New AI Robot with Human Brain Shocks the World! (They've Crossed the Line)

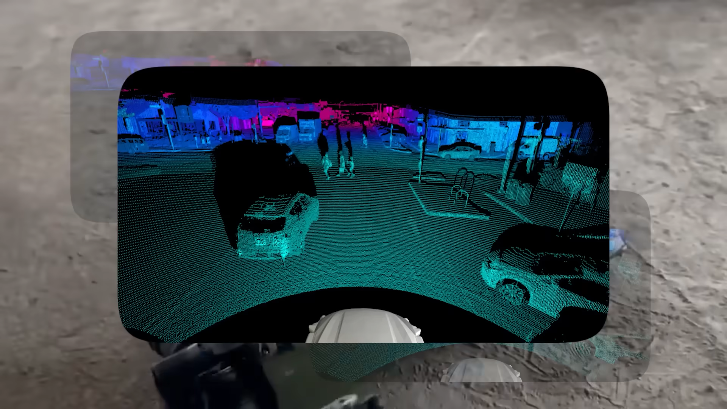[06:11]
It uses something called LIDAR, which is like radar but with lasers to scan its surroundings.